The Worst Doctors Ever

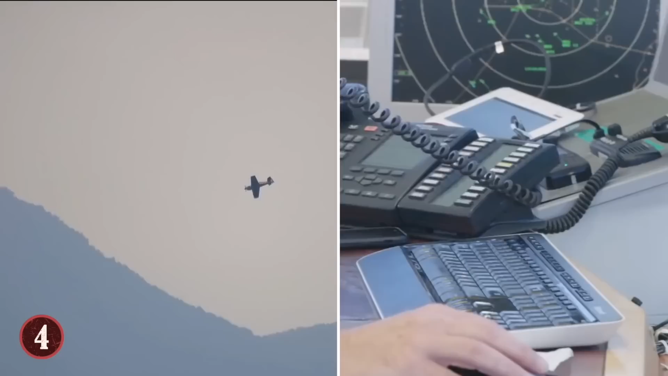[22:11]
The air traffic controller alerted the pilot that they were flying too low, and that was right before the crash. The plane was flying at 1,500 feet instead of 5,000 feet.